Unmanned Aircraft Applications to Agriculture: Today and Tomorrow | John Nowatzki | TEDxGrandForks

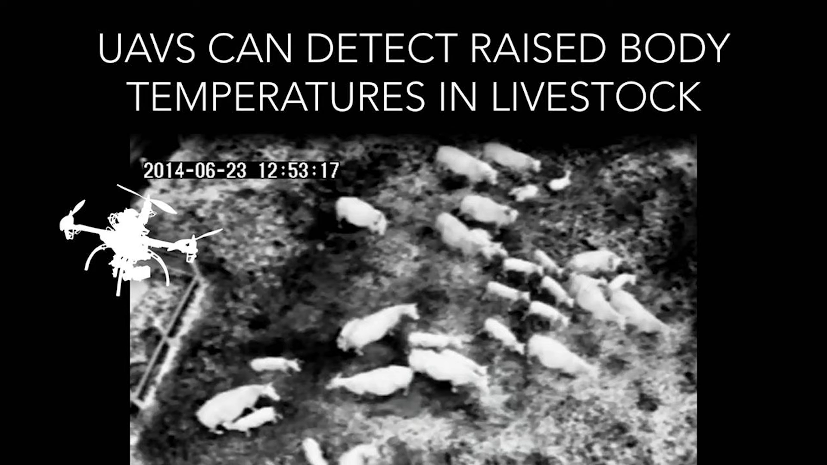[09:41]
In this picture, the lighter the color, the warmer the temperature, and the darker the color, the cooler the temperature.